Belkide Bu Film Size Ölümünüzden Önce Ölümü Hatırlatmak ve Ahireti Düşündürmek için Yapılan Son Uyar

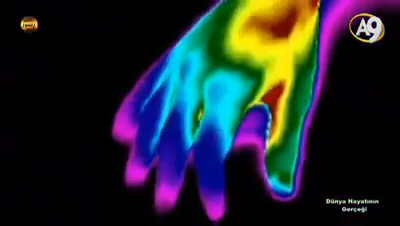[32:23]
Ekranda ölüm sonrasında bir bedenin soğumasını gösteren, termal kamerayla çekilmiş görüntüleri izliyorsunuz.
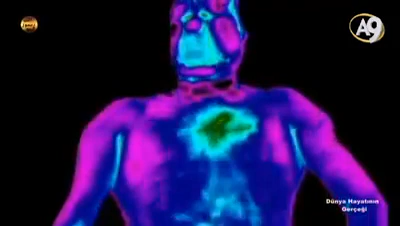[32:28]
Vücut ısısı hızla düşer ve ölüm bütün bedeni kaplar.